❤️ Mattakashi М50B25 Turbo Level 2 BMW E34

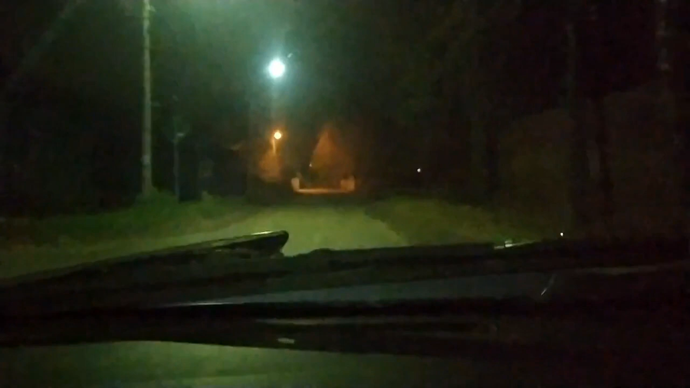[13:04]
Так, ну в принципе, если мы сейчас только пролетим главную дорогу,